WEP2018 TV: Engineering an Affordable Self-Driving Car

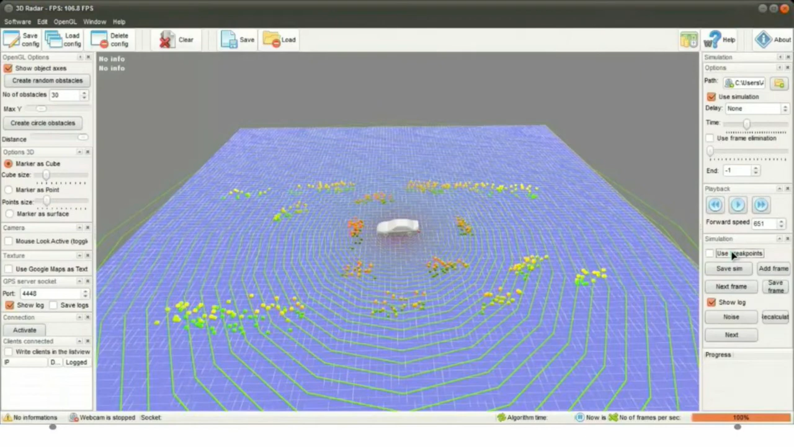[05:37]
I also built a small 3D LiDAR for the self-driving cars because they cannot work only with images. At least in 2013, nobody was thinking about that.
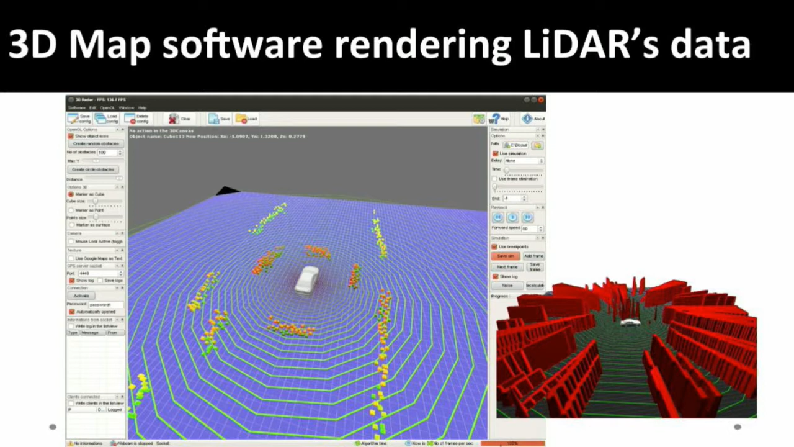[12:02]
I didn't even know how they used it, but the same way. The Doppler effect, in order to calculate the speed of the moving objects. You know, the 3D LiDAR is not detecting cars or vehicles. It is just detecting objects.